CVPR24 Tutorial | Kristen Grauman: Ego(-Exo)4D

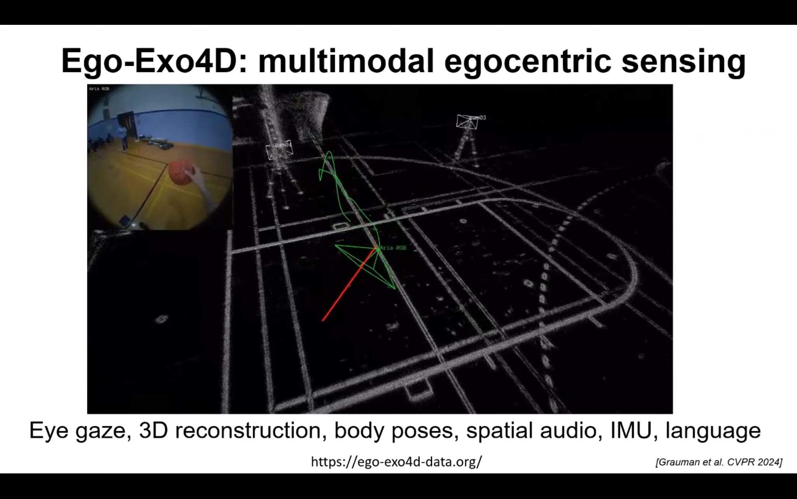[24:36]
This is one of our pro chefs over at Meta. Here's a boulderer, and then these are the reconstructed camera poses for the exocameras as well as the ego one in green, and that red line that you see, that's the gaze of the camera wear. And then the point clouds that you see about is because of the state-of-the-art slam-based reconstruction from the ARIA cameras, and I've already mentioned the gaze, spatial audio, I new language, and also body poses we'll see in a second. And so here we can just think about the way in which the true 4D
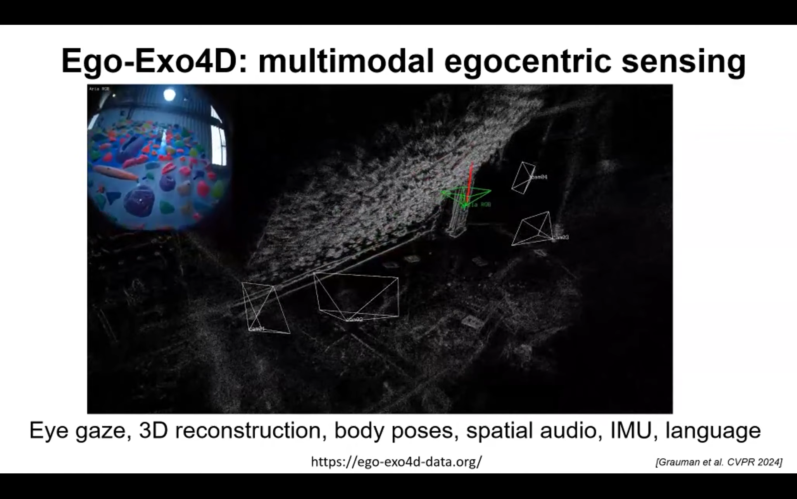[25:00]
nature of this data set can let us now look at problems that really bring together activity understanding and 3D geometry reconstruction and sense of place.